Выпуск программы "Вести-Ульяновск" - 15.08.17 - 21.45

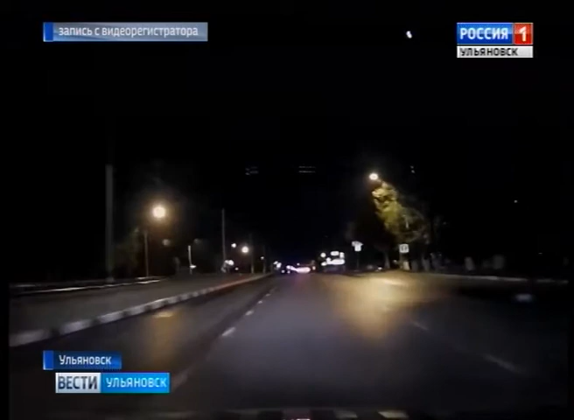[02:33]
Автоледи нарушила сразу несколько правил движения по улице Октябрьской. Кадры ее поездки попали в объектив видеорегистратора дорожных инспекторов. Останавливайся, не дурю, говорю! Останавливайся, стреляй, буду снять! Все предупреждения полицейских автолюбительница игнорировала и лишь прибавляла скорость. На дороге она лихо объезжала как попутные, так и патрульные машины. Вот на кадрах видно уже на улице Минаева. Нарушитель разворачивается в обратном направлении, вылетает на полосу встречного движения.